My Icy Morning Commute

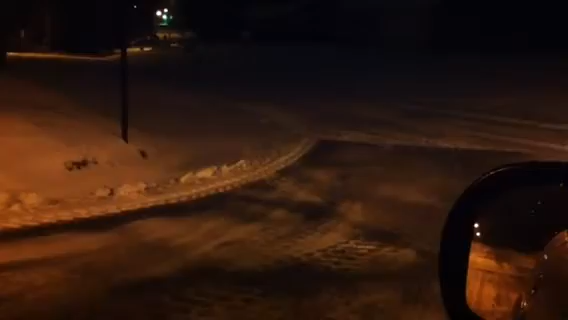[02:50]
3.30 in the morning. Some people trying to drive fast. I'm going to tell you. It looks wet. It's definitely very slippery.
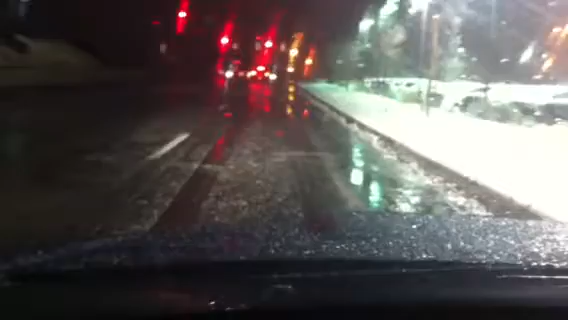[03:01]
And if you can see that, that is just ice coated on top of about an inch of snow.